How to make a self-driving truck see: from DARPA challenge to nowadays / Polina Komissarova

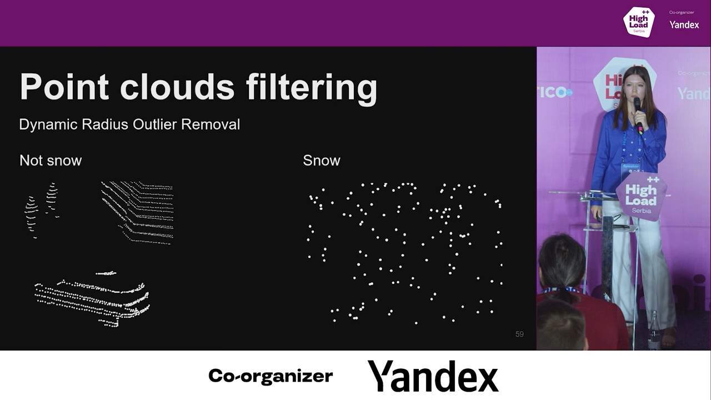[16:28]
That's the first thing.
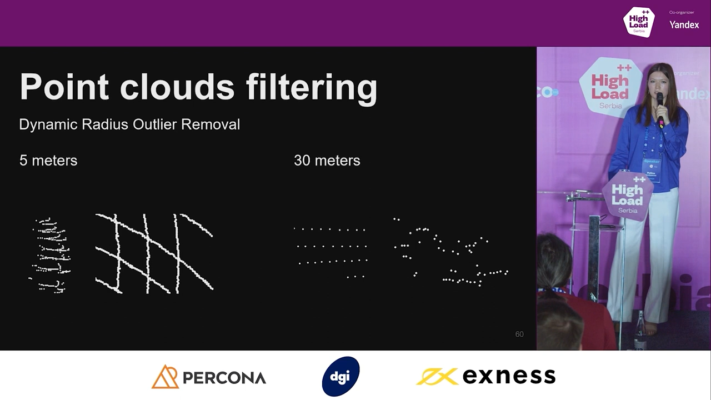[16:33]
The second thing is that the density of points decreases with the distance from the LiDAR.
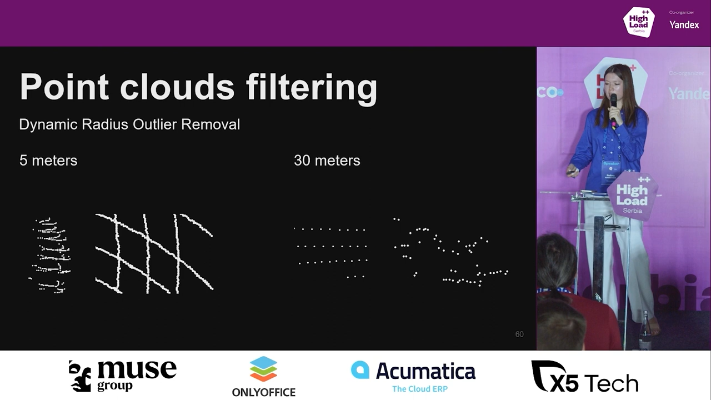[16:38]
So if we look at the objects in five meters away from our car, like a person or a part of the road, we will see quite high density of points.
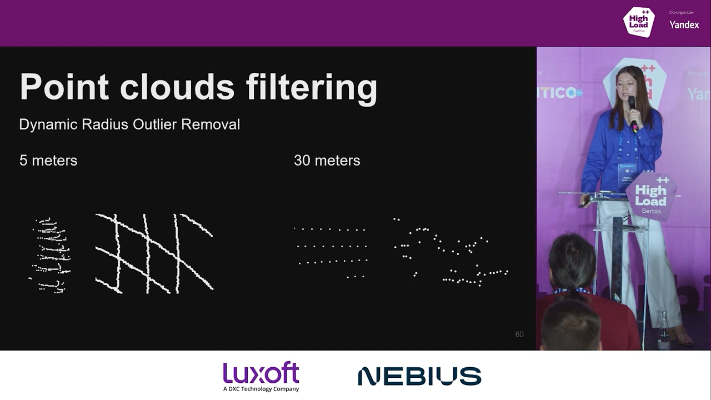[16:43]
But if we look at the wall or a bag of potatoes in 30 meters away from the LiDAR,
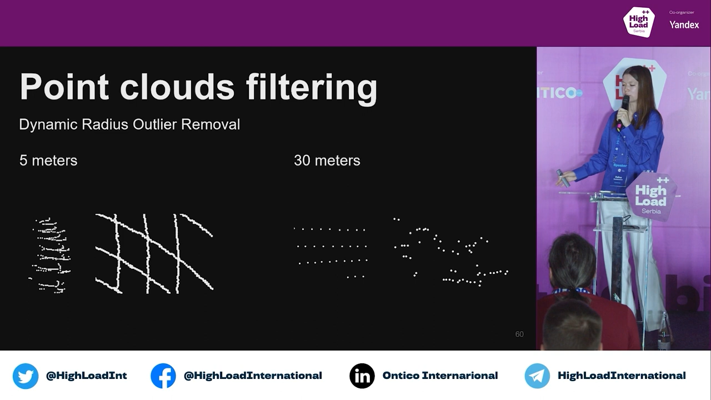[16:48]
we can see much lower density.
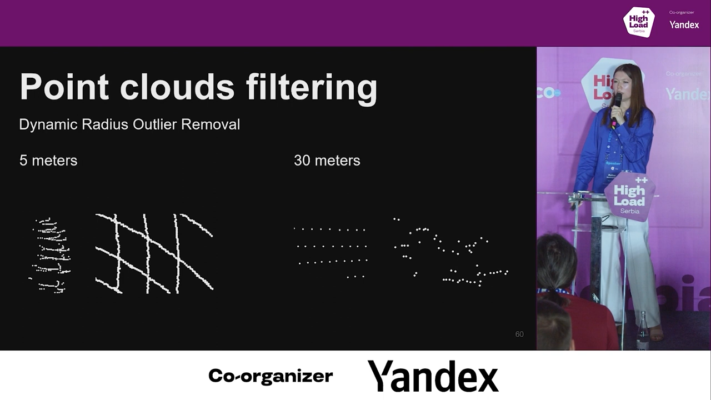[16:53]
Let's use two of these properties to create an algorithm. It is quite simple. Let's look at each point and count the number of neighboring points in some radius. If the number of points is bigger than some threshold, then we consider this point as a real obstacle. So it looks like this point has quite high density to the real obstacle.
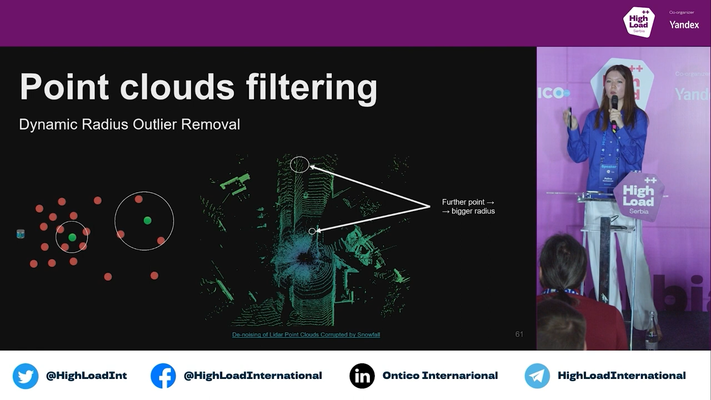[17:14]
But if the density is lower than some threshold,
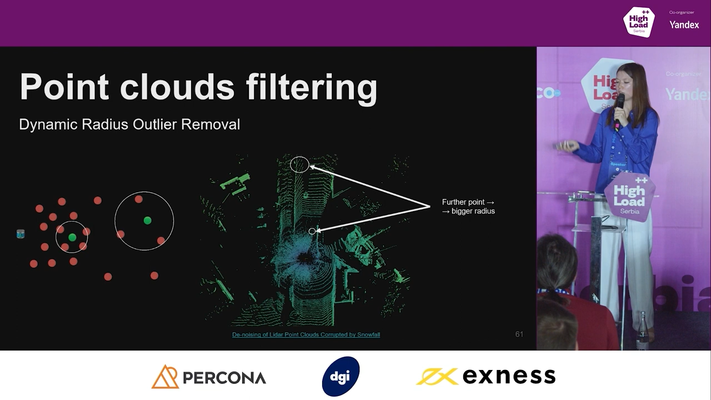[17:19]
we consider this point as noise and we get rid of it.
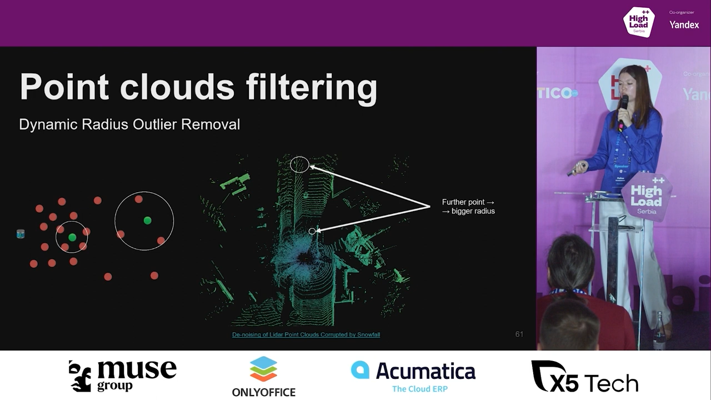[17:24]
And the distance increases with the distance from the LiDAR because
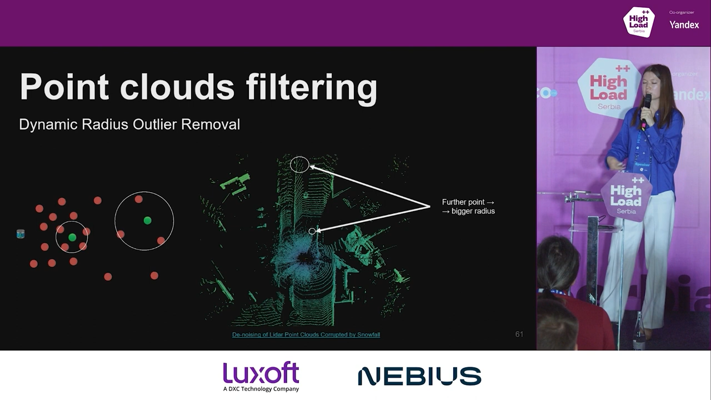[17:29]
the density decreases with the distance from the LiDAR.
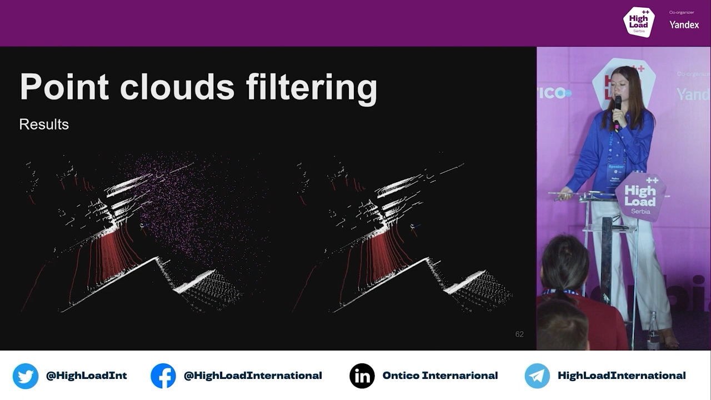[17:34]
And this quite simple algorithm helps us a lot with removing snow from our point cloud.
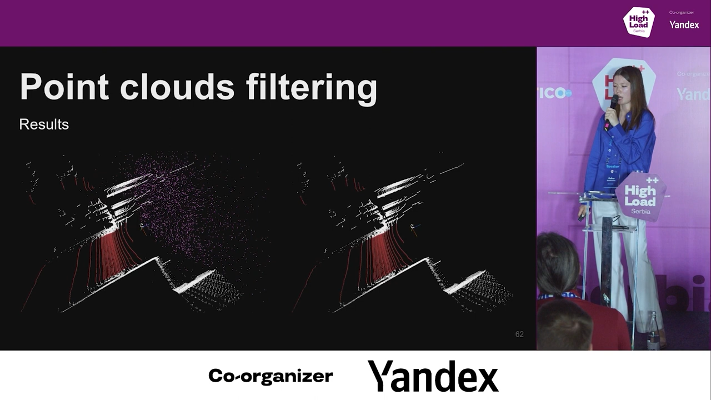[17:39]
Okay, next step is drivable area selection.
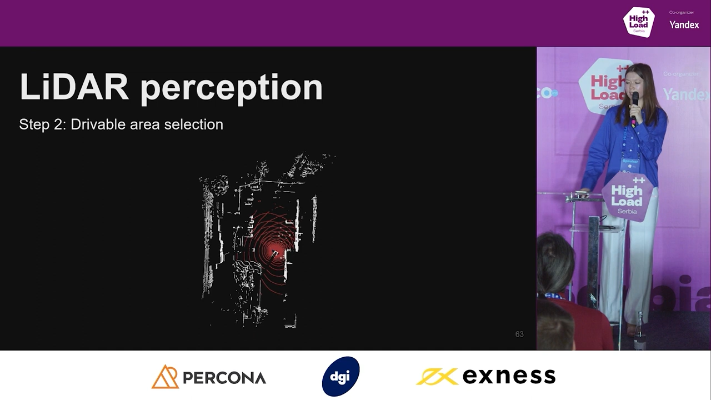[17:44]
At this step, we want to determine regions where we shouldn't move in order to avoid collisions.
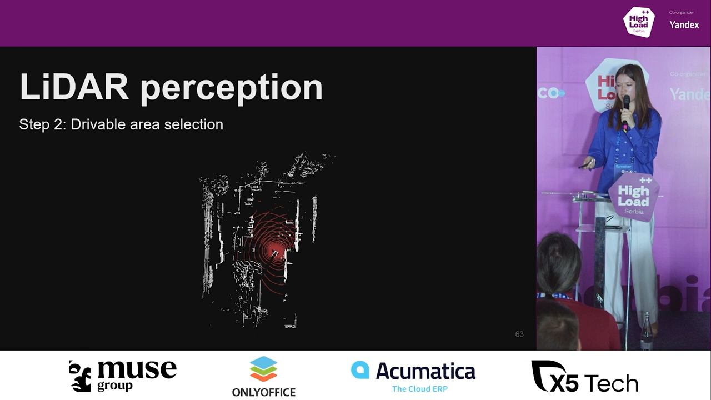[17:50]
In this step, we will use neural networks. Why?